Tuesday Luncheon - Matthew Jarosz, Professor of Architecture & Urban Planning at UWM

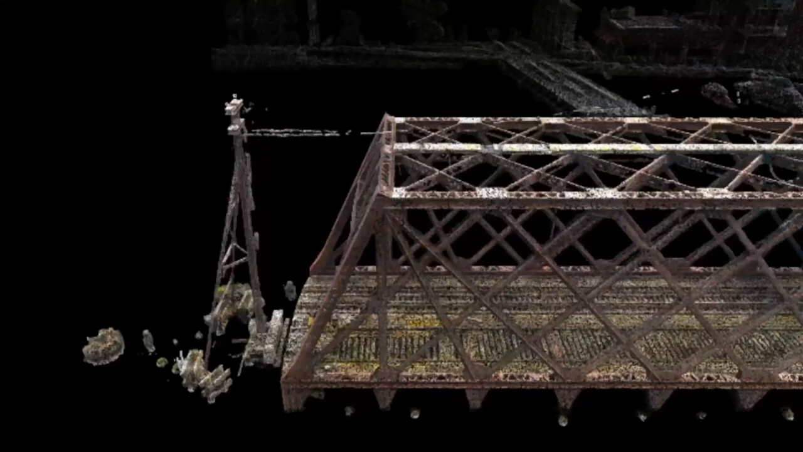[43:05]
Did proper droning and scanning. I've told you about the scanning of the Institute. We can do the lighthouses.
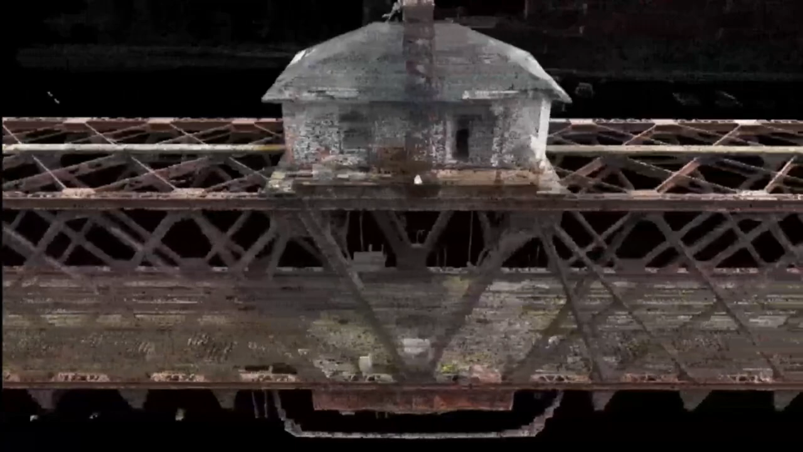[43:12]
We can do these things that normally are difficult to document. And we can scan them. The scans go inside. That's the bridge. Okay?